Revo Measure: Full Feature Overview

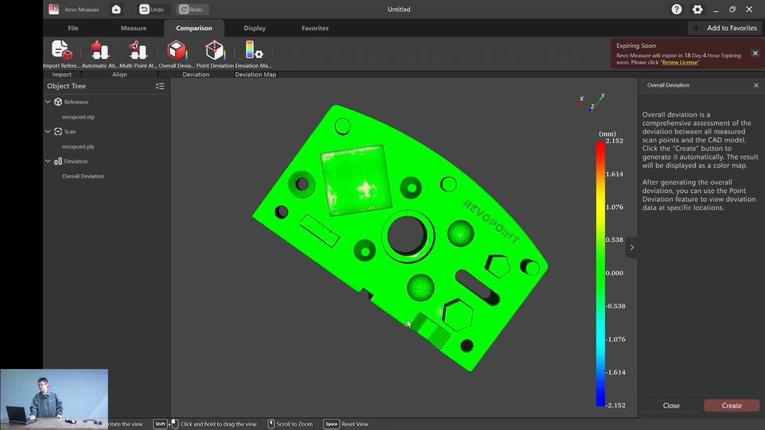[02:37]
As you can see, the color, the red color means how much it's the plus point in two millimeter and the blue color means minus two millimeter, the deviation. But this number is rather big for us to do the real overall deviation. So here is what you can do.
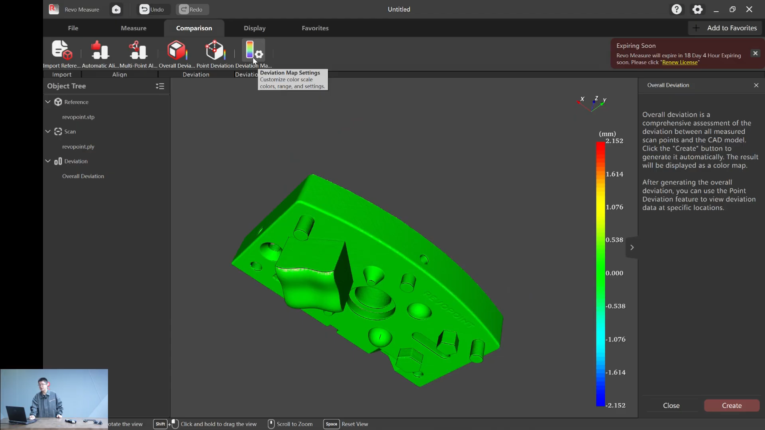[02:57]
Click this deviation map settings. And the range value, we change it to a rather, let's say 0.2 millimeter, which pretty much makes sense, right? And also you can choose the maximum value color
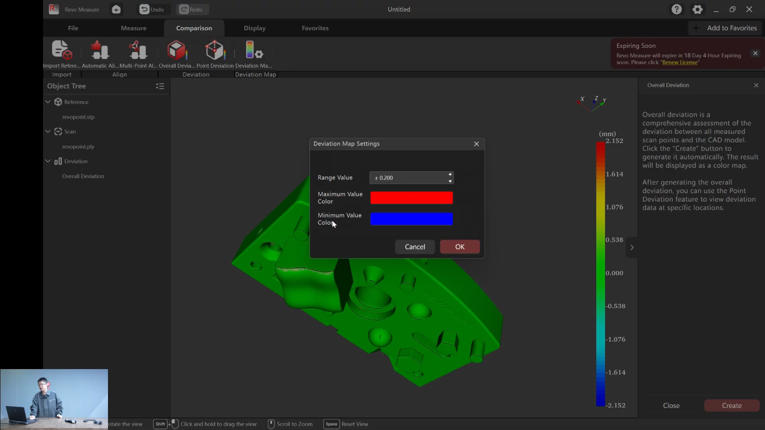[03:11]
or the minimum value color based on what you like. And by default, normally we set it as red and blue. Click OK.
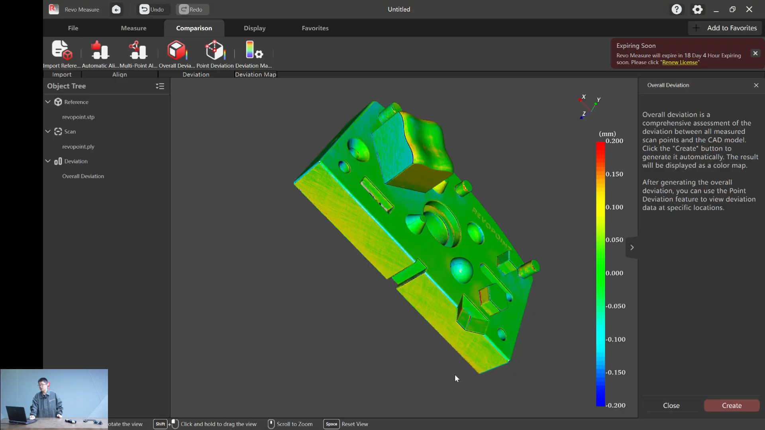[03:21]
And now you have a clear view. See what's going on with the overall deviation here.
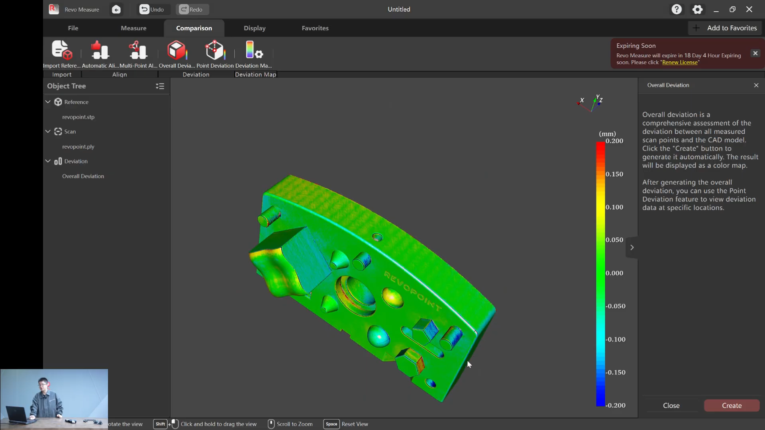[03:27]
OK, now first function, let me show you this. Let's close that here, the point deviation. You can calculate the point deviation by simply double click on any point you would like to measure. And here is I really like this new software we created. This is really user friendly. I mean, literally, it's the fifth time I opened this software like here. I especially like this on the bottom line.
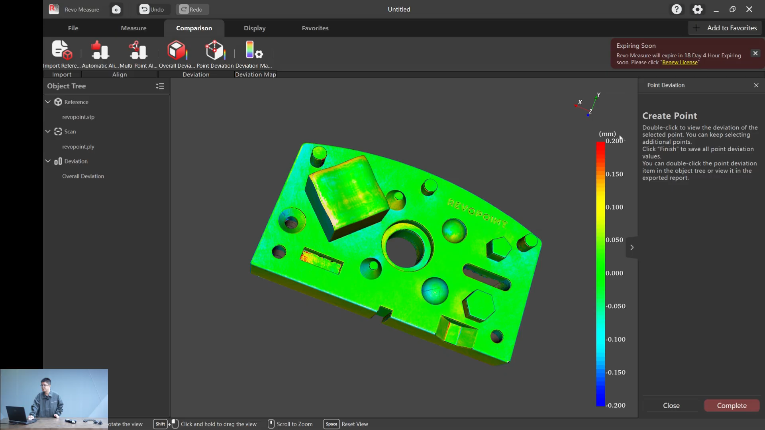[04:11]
Here are some hints on how you can operate, telling you how to operate the 3D model. And for every operation you will need to do here, like it always give you a hint on how you can click on the on the 3D model like here, double click to view the points of deviation. Like, for example, here we want one, two, three. And here you just simply hold and drag the box so that you can see it better. And always create multiple points as you want.
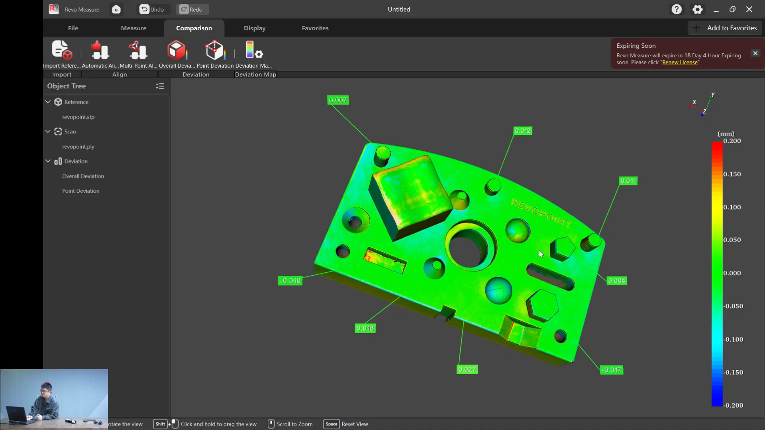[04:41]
And now we have it. And here are something you can do is this little eye icon.
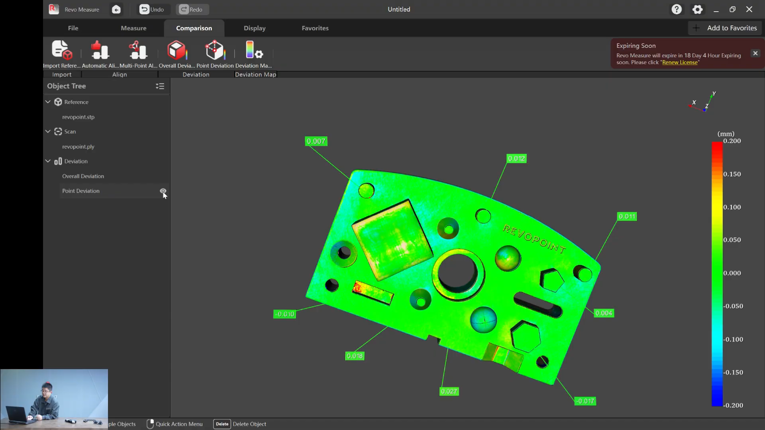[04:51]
You can click that to hide or display all these numbers you are doing. OK, now let's go to the GDNT. Hit measure. Here are the features we support. Point, straight line, circle, sphere, plane and cylinder. So let's go one by one. For example, here the circle. To create a circle, you simply click. And here you can. This is how you can create from. You can choose a smart fit. And if you have a CAD file, you can directly choose this.
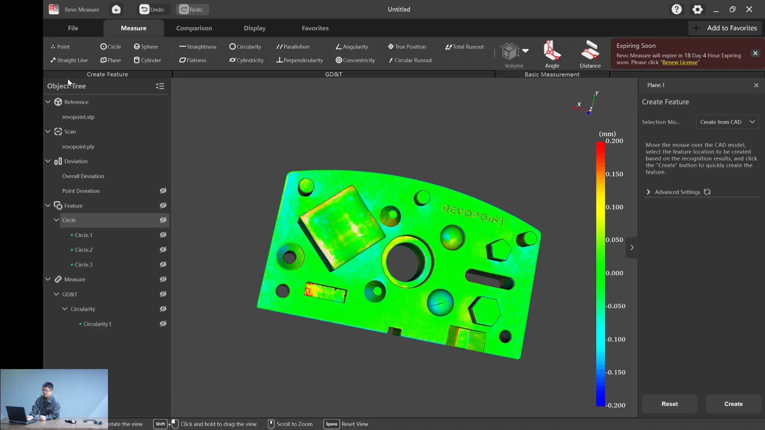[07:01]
And you can also batch hide all of these, all of the data, these boxes on by clicking the eye icon on the left side. OK, now let's do something fun is now let's do select three planes. First is the top plane and the two planes on the side,
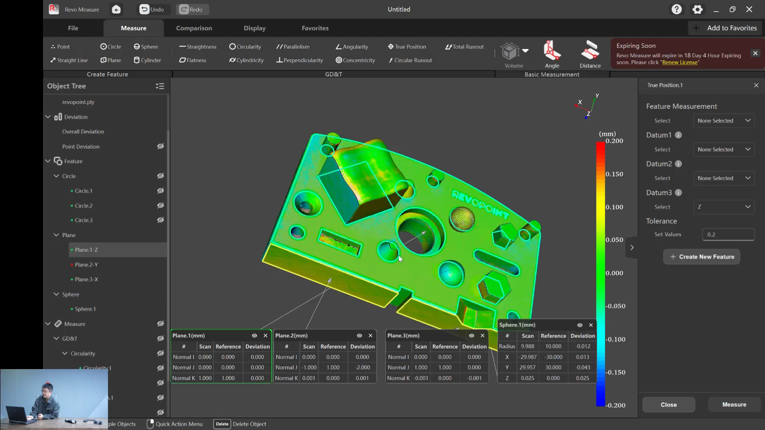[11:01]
So we cannot select that as a system because those two planes are too similar. So let's choose another plane. Let's do a plane four.
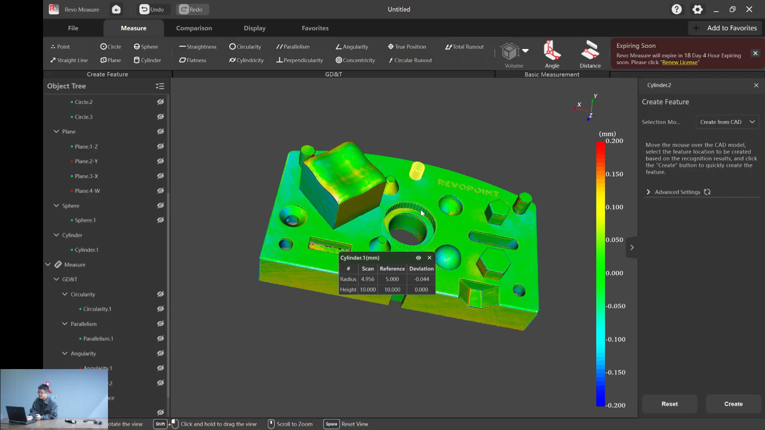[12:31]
And a cylinder two here. And a cylinder three. So let's calculate the cylindricity of one of the cylinders. Here, let's do cylinder one. Again, set value 0.2 and hit measure. We have a fail. How about cylinder two?
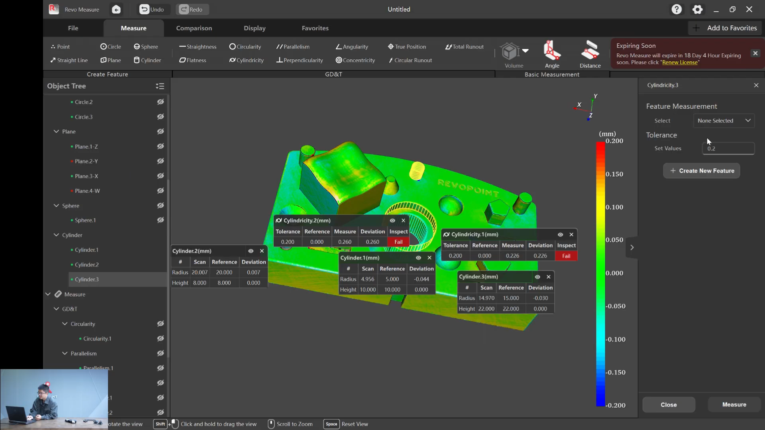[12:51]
Another fail is cylinder three, which is a pass. So cylinder three is pretty much the perfect cylinder we have here.
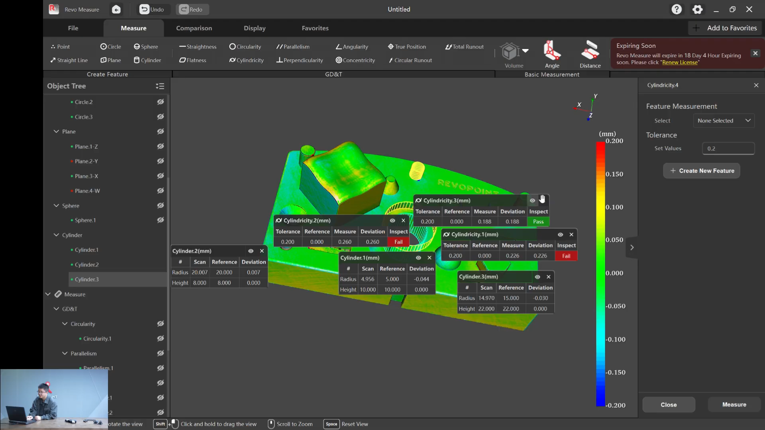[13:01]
All right. Let's just hide that. And now we want to calculate the the concentricity of the two cylinders. For example, cylinder one, cylinder two and three. And again, we need to select cylinder three as a datum. Let's just pick a random number. And if you notice that all the number, the letter you set for datum will disappear from the list.
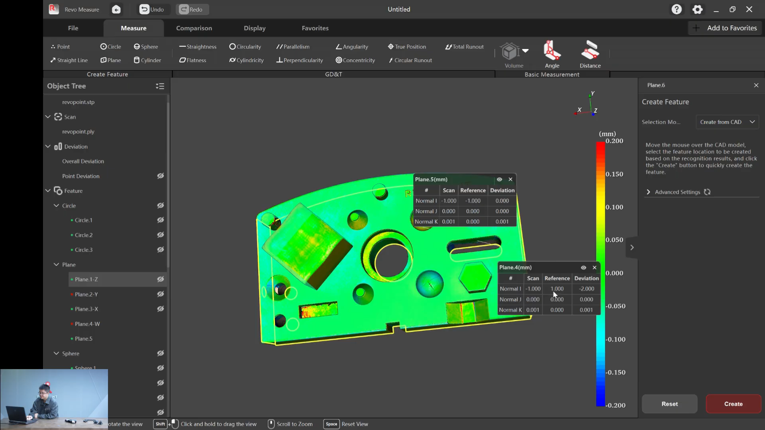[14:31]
Let me drag the plane four here. Plane five here. Okay.
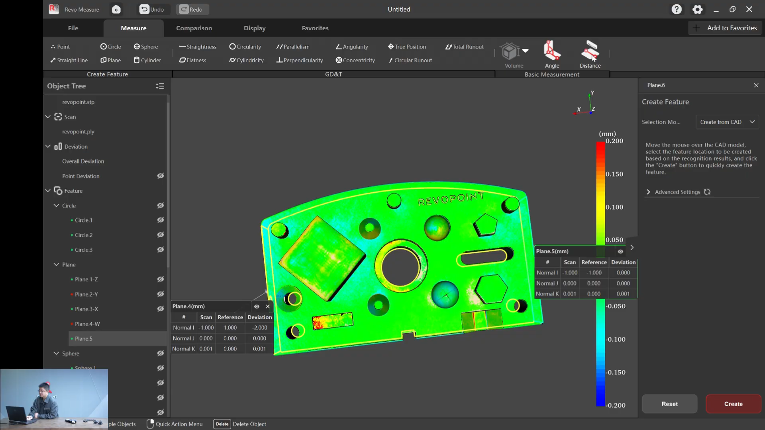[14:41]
So to calculate the distance, simple, we just hit distance. And we choose plane four and a plane five.
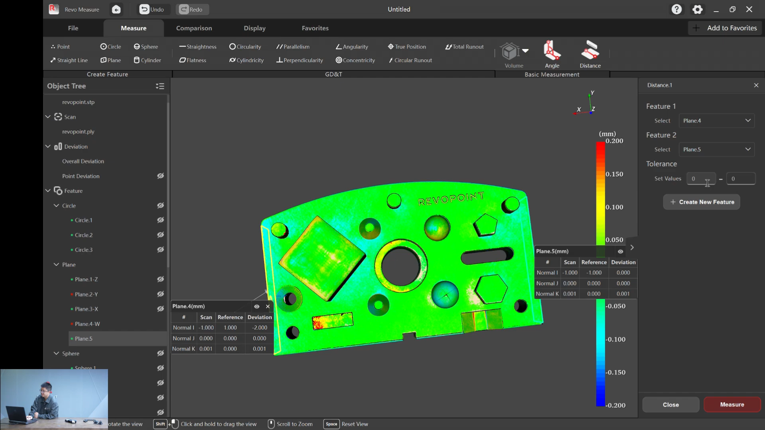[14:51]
And the tolerance, now you see two numbers here because now we want to calculate both minus and plus. So let's do a minus 0.2 and a plus 0.2. Let's hit measure. And you see a pass here. So the tolerance we set is 0.2. The reference is the distance of plane four and five from the CAD file, which is exactly 200 millimeters.